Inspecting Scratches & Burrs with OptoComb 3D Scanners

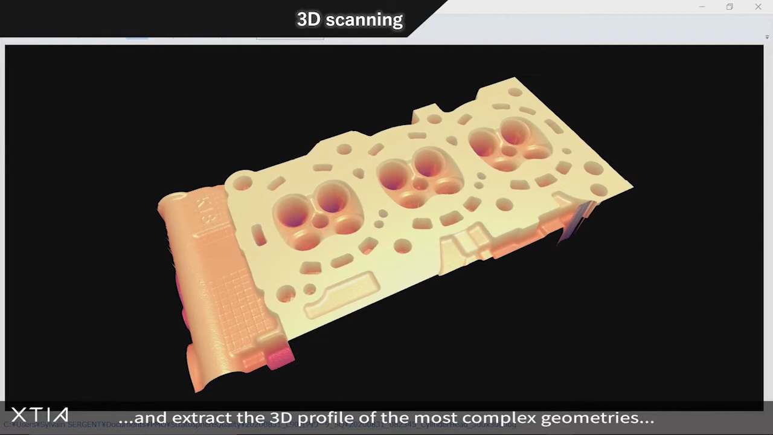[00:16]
KUTIA's 3D scanners can inspect manufactured parts and extract the 3D profile of the most complex geometries with high resolution and accuracy.